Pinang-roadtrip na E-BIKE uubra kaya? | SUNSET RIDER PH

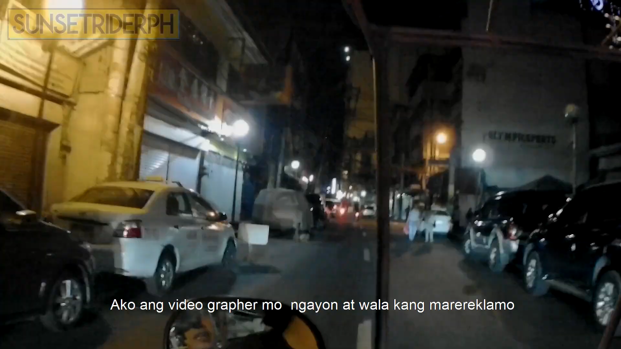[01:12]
Alam nyo ba? Uy, daan natin Jones Bridge! Ito ay dumaan! Dito?
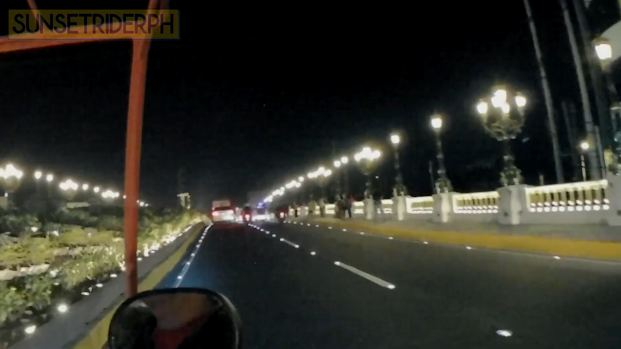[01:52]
Famous Jones Bridge. Uy, ang dami na nagsiselfie.
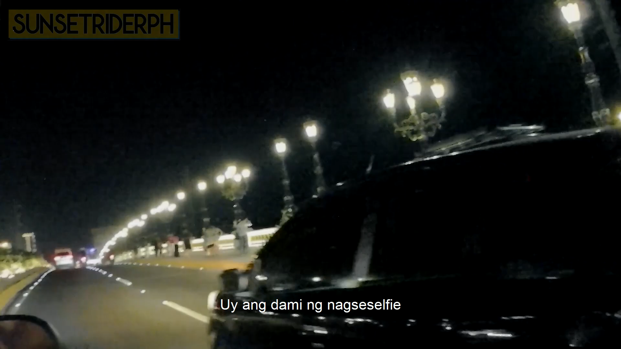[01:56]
Tsaka buwan. Ay, ang taray ah! Oh.
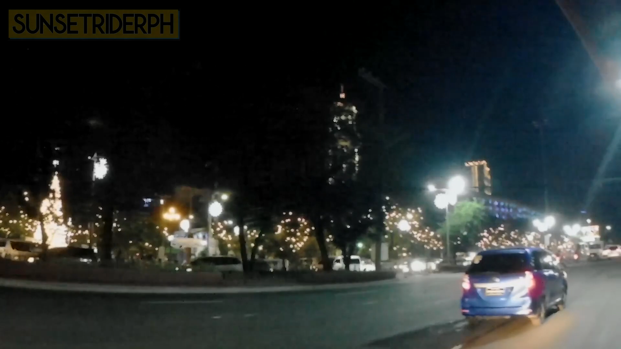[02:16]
Ganito kaganda ang Maynila kapag gabi na.
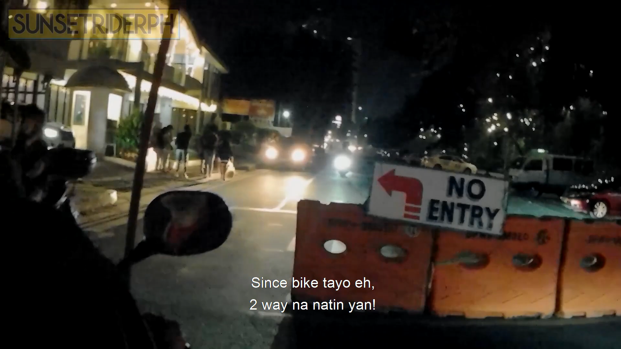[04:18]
Huh? Walang no entry, no entry sa akin. Really, nigga?
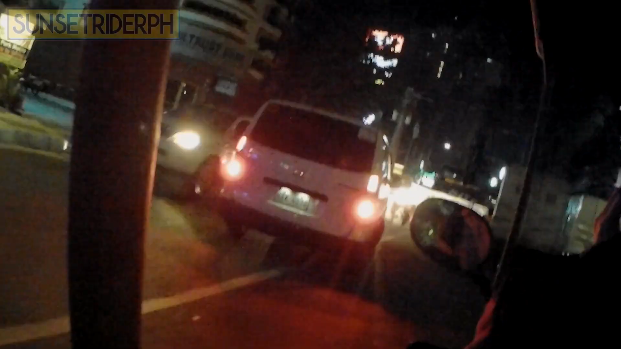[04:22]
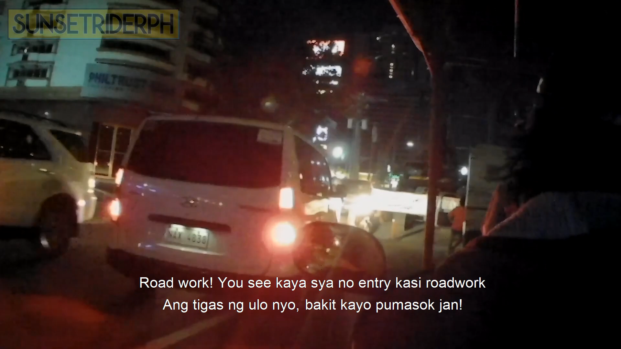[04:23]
Road work, you see? Kaya siya no entry kasi road work. Giniago ba? Kasi ng ulo nyo.
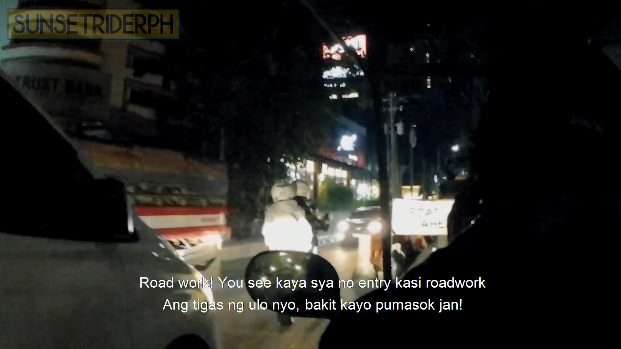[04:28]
Paano niyo pumasok dyan? Walang no entry, no entry sa akin.
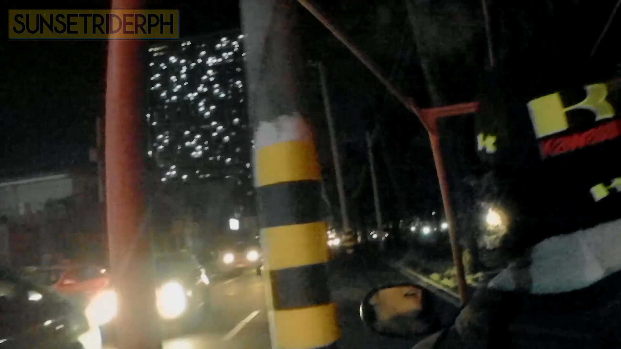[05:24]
Alas 12 na, ba't ang dami pa rin tao? Mapira ang tao ngayon. 12 eh.
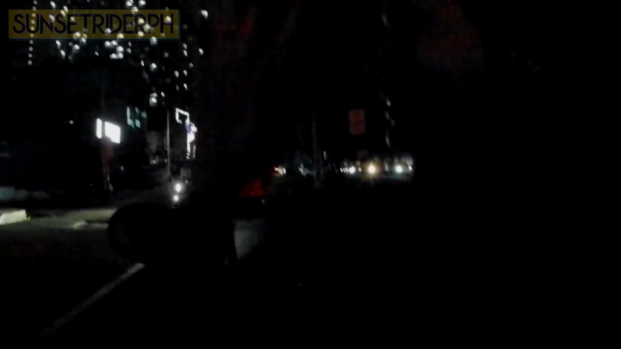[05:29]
Ayaw, wow. Kasi the weekend. Tignan mo, traffic pa rin ha.